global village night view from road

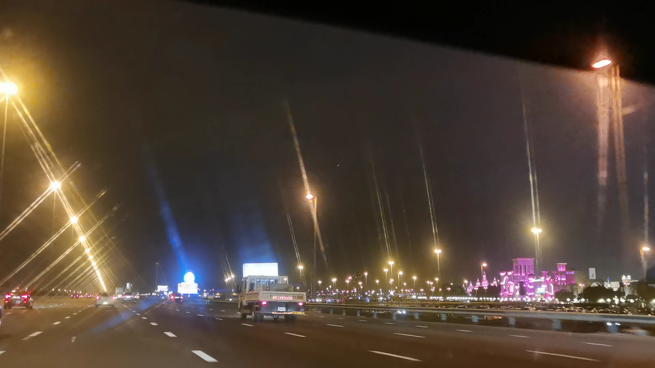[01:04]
This is the Global Village, a night view from the main road. Wow. Nice looking. This the main gate, huh? Yes.